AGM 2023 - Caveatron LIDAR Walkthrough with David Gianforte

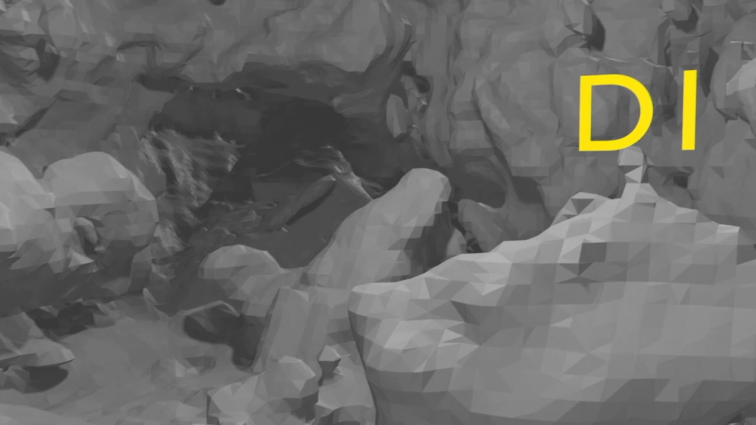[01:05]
So it starts at the gypsum wall, kind of in the low part, and it'll initially follow the D line
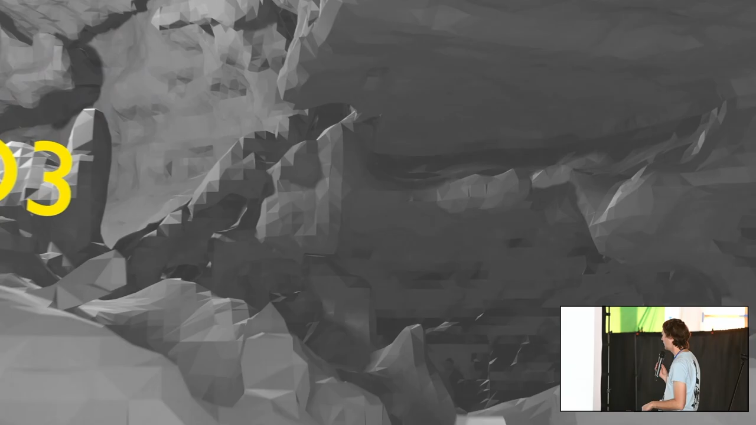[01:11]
up and then through the spithole, kind of down through this low crawl.
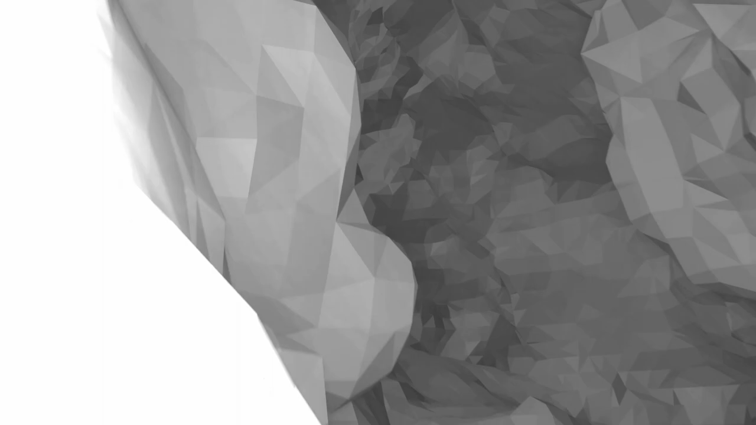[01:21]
So this is all the 3D, kind of one interpretation of all the 3D data that was gathered.
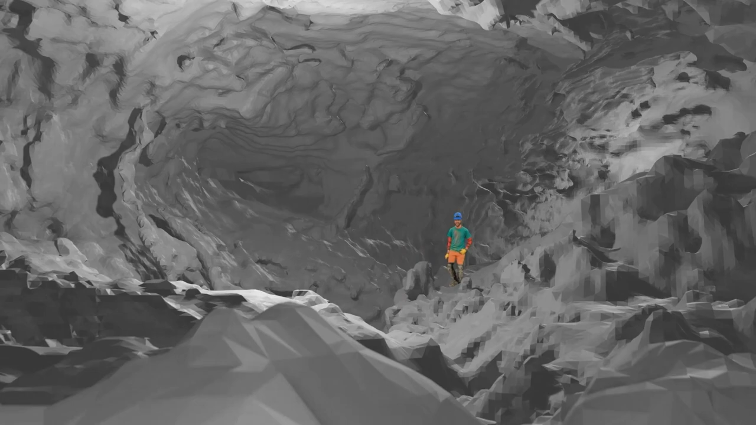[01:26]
Oh, look, there's me.
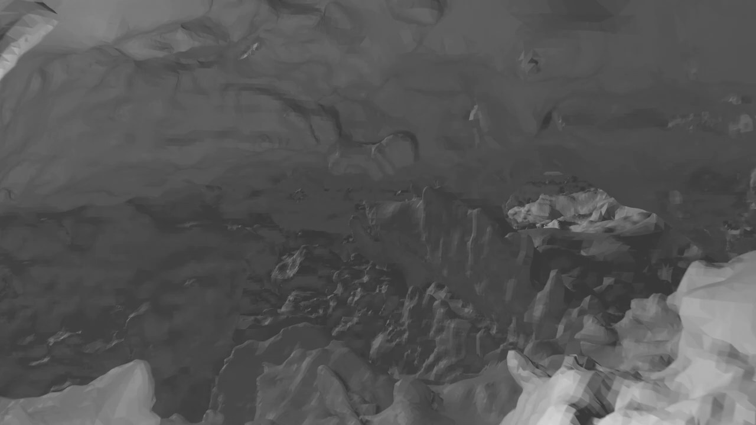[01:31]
Then this is the red Buddha, this kind of big room that wraps around.
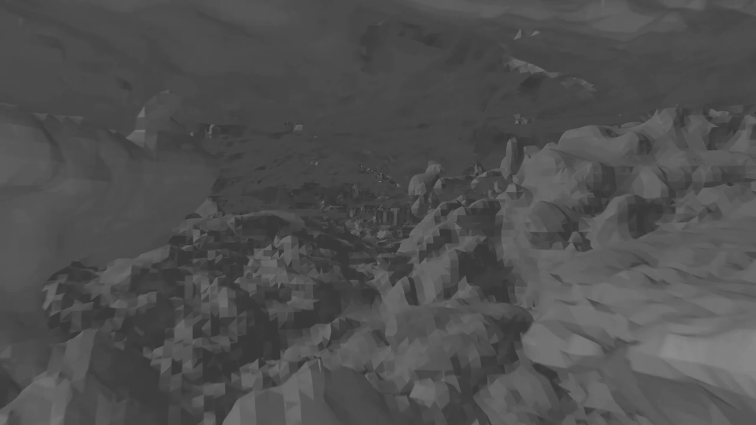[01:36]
Yeah, then it goes up over here,
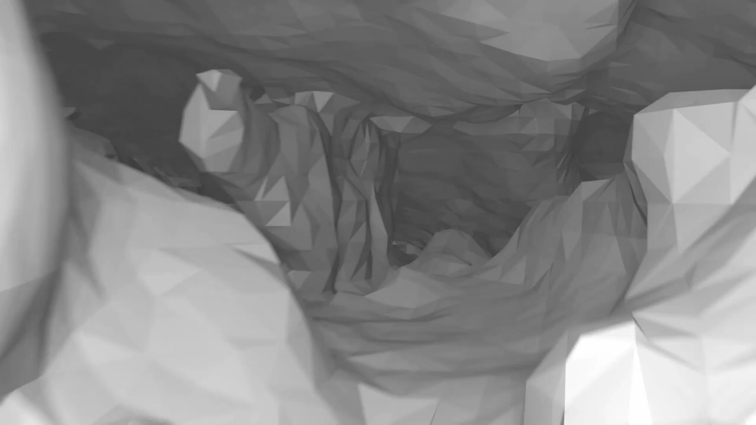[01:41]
and then it kind of gets a little narrow and you have to drop down through this crack,
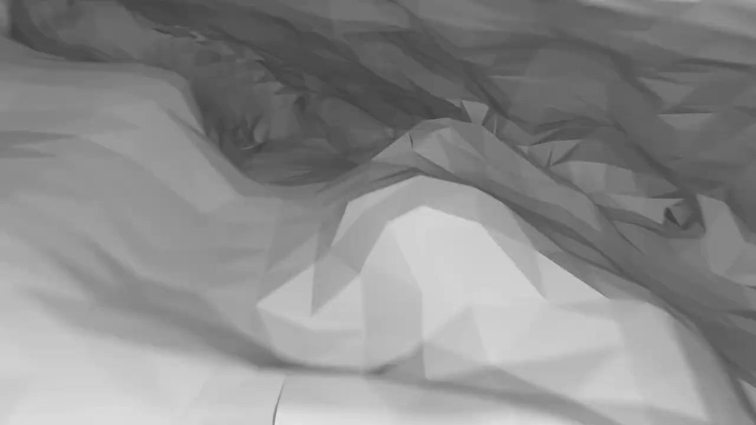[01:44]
and then it kind of goes down a slope, and then into kind of an area with a bunch of boulders.
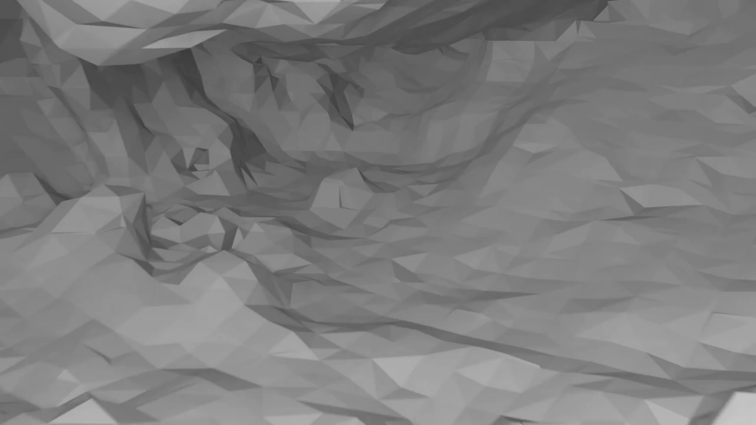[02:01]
But there's kind of a low section,
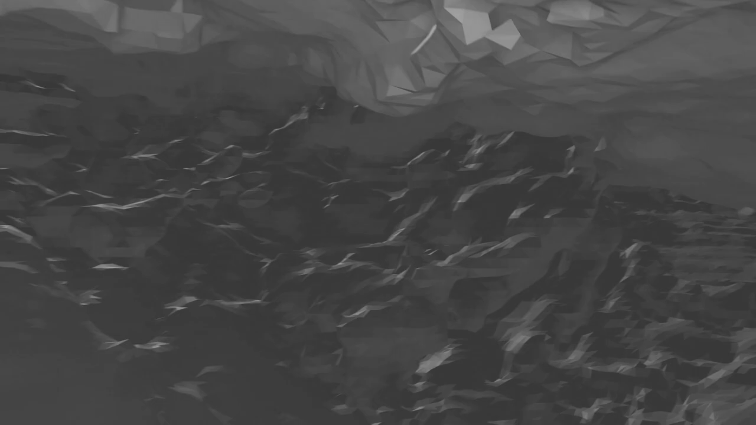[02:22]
down on the right is where you get to the Mindbender area.
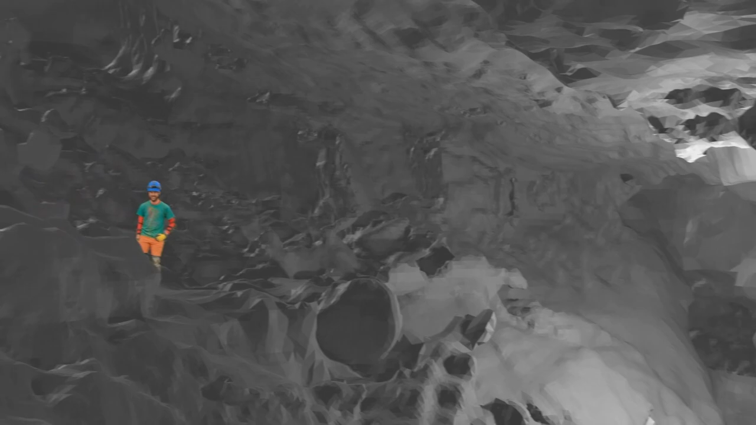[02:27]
So Mindbender is down on the right, and then looking up, I think that's like the F line or something, but there's some other line over there.
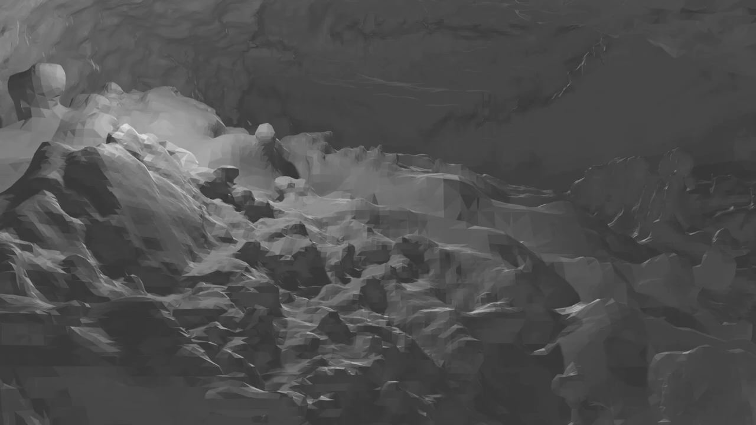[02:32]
Now the video is going to jump back to early on on the D line, and it'll follow the U line.
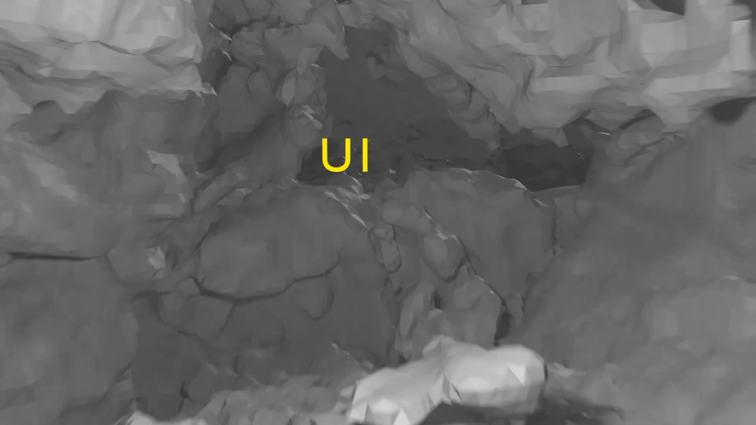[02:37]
Yeah, it's like a roller coaster.
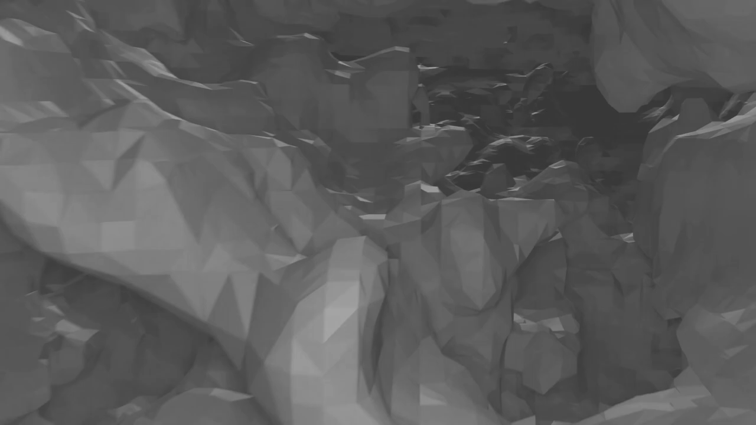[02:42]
This is like what we've named the chandelier room, because it has a bunch of big gypsum formations that have fallen off the ceiling.
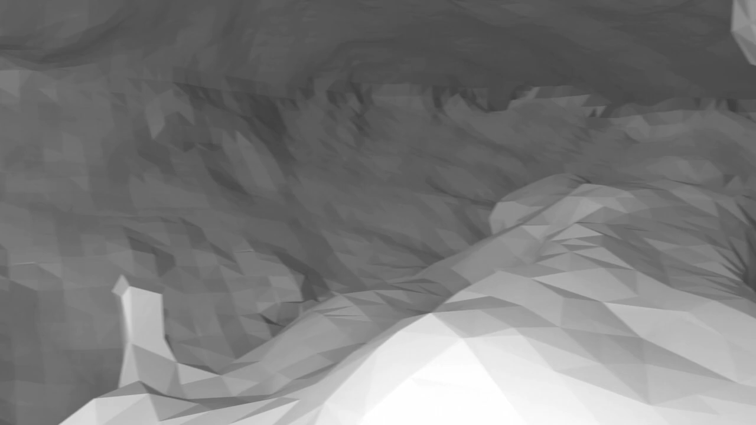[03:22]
at kind of halfway down the U line, just before you get to Three Fingers and out there in the pancake area.
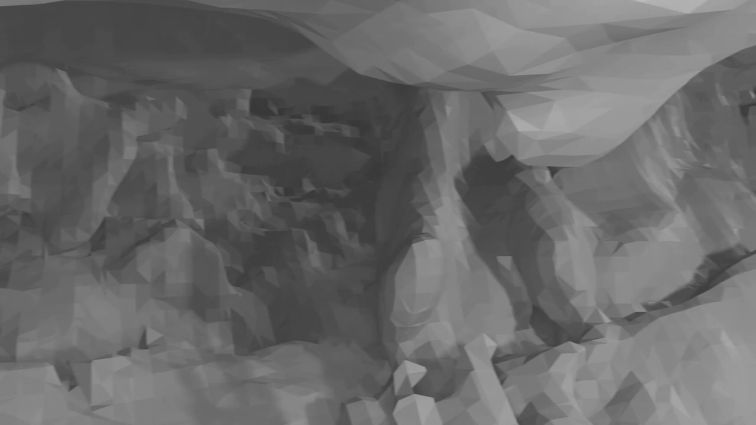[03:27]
And that's all that I've scanned so far,
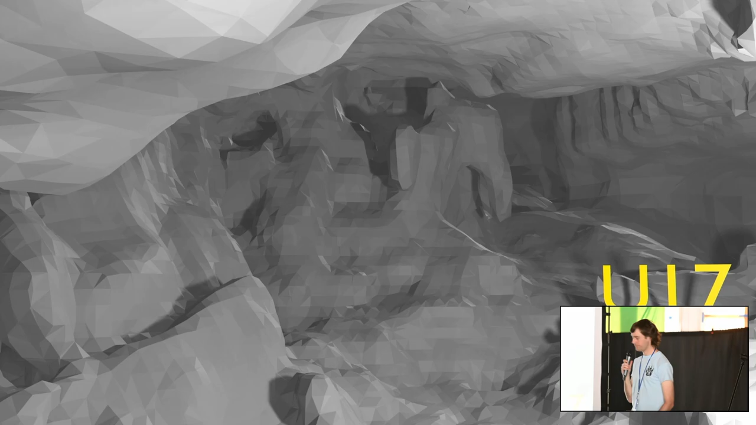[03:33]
which is only a tiny part of the cave.
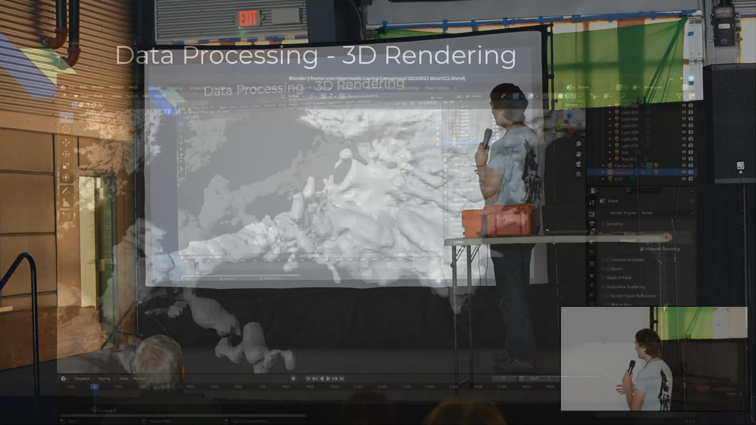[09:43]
And now we're kind of outside the cave looking at an inverse shape of the cave. So you can create these kind of 3D models. And that's what I use to create the video that you saw earlier is by processing all that point cloud data into a 3D model. And there's a bunch of other cool stuff that you can do. I've seen people do like 3D prints of like the inverse of a cave. Would be kind of fun maybe if I had some more data.